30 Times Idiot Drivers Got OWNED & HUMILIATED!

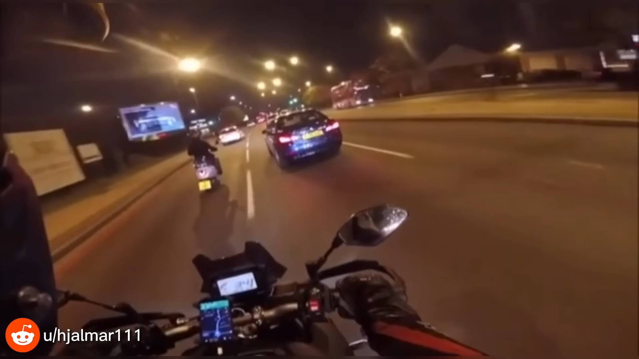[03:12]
Luckily, he managed to miss everyone.
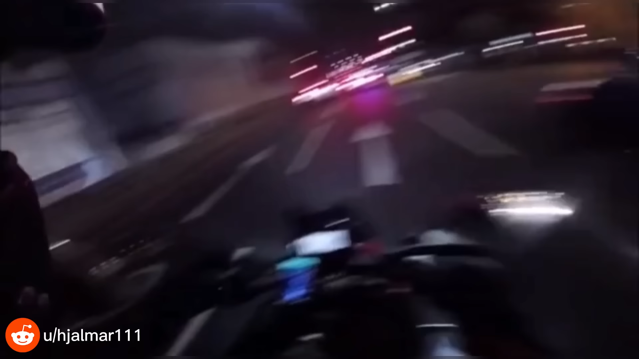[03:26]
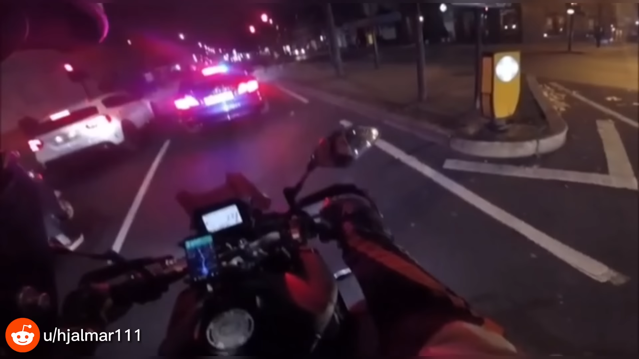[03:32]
This fool had no lights on, but that's not even the worst part.
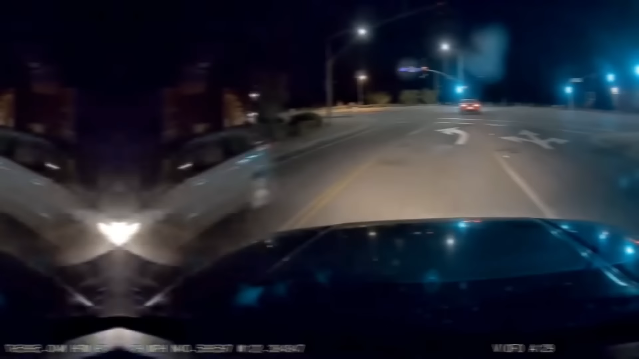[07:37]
This fool turns down the wrong side of the road, and
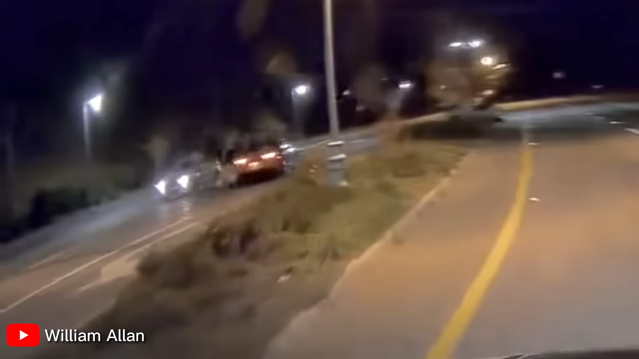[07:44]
he actually makes it pretty far before getting pulled over on the right side of the road.